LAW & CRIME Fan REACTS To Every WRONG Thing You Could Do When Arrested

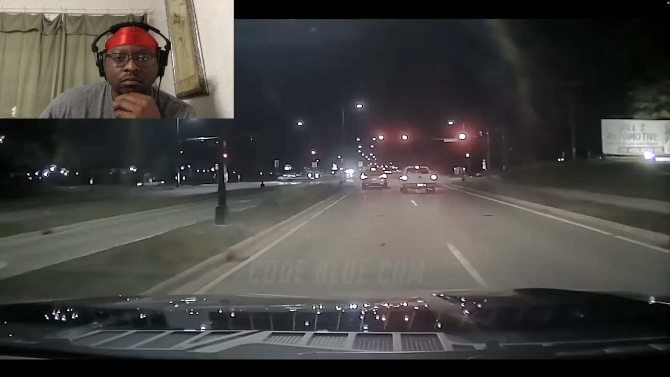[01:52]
333, I'm northbound on 35, I'll start angling that way. That boy's swerving. 702's driving erratic here. Still cell phone, home and drive, just ran a yellow light.